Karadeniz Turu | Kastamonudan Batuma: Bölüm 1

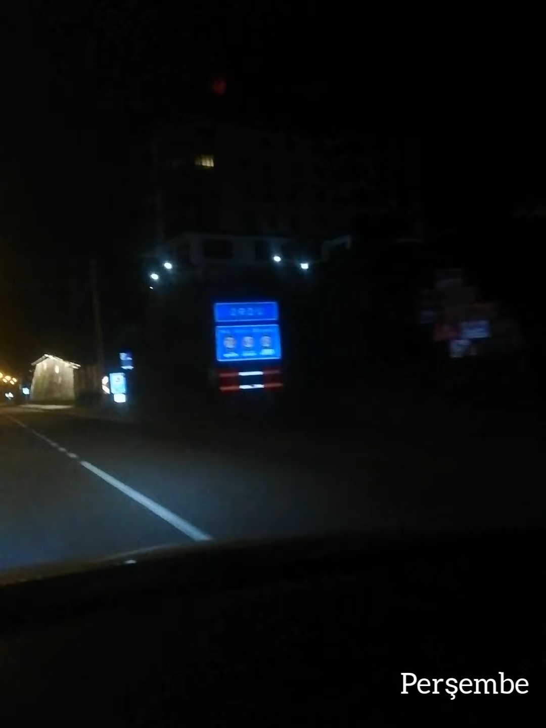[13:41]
Newton'un bile şaşırdığı derelerinin yukarı aksa dediği yerdeyiz. Ama bir tık yavaşlayalım. EDS 70'miş. Hatta bayağı yavaşlayalım. Çünkü 80'le gidiyormuşuz.